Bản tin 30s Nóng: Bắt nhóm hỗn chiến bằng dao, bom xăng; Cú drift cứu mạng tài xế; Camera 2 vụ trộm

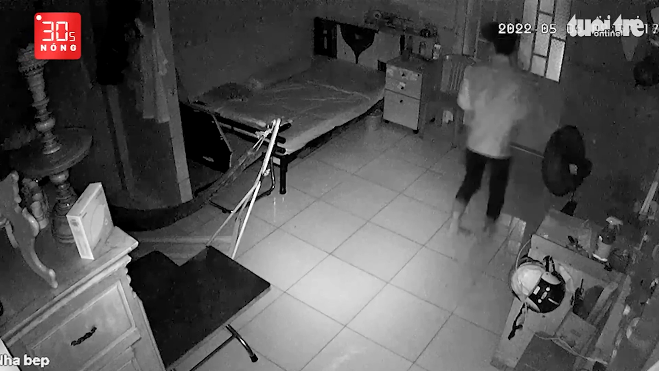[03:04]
anh Ca ngủ dậy thì phát hiện cửa tầng 2 mở toan Khi kiểm tra thì phát hiện bị mất một số tài sản gồm một laptop, hai điện thoại cùng ví tiền bên trong có hơn 3 triệu đồng, cùng giấy tờ tùy thân Xem lại video clip do camera ghi lại thì anh Ca thấy rạng sáng cùng ngày,
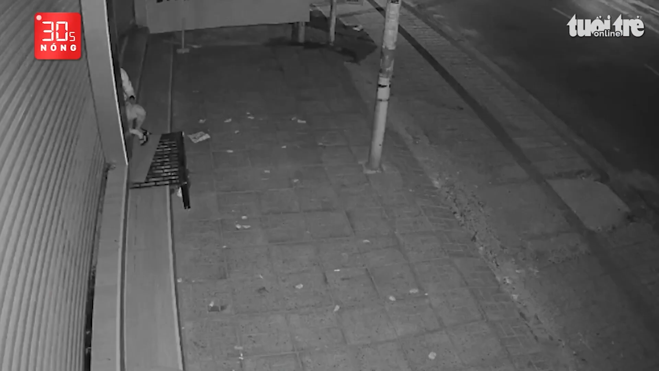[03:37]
Hai thanh niên cậy cửa cuốn đột nhập vào một cửa hàng điện thoại,
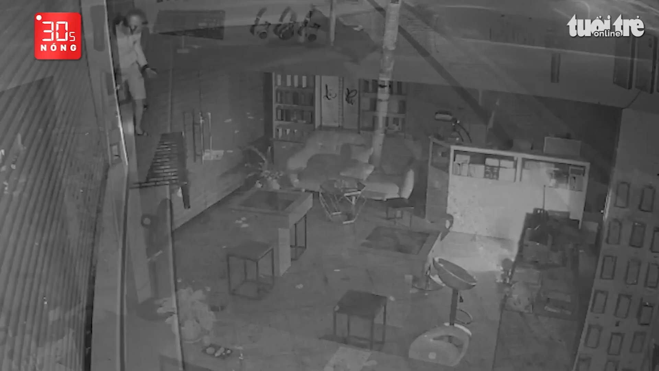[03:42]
lấy đi 13 chiếc điện thoại hiệu iPhone Vụ việc xảy ra lúc sáng ngày 8 tháng 5 tại khu phố Bình Phước B, phần Bình Chủng, thành phố Thuận An, tỉnh Bình Dương Theo camera, vào 3 giờ 38 phút sáng, hai thanh niên tiếp cận cửa hàng điện thoại nói trên Sau khi quan sát, một đối tượng tìm cách cậy cửa cuốn phía trước, người còn lại đứng cảnh giới Sau phát cửa thành công, thanh niên tiếp tục bẻ khóa lớp cửa kính bên trong, rồi đột nhập vào lục lọi các tủ kính chứa điện thoại để trộm tài sản, xong rời đi Chủ cửa hàng cho biết mất 13 chiếc điện thoại iPhone các loại, ước tính thiệt hại hơn 100 triệu đồng Chị cho biết thêm,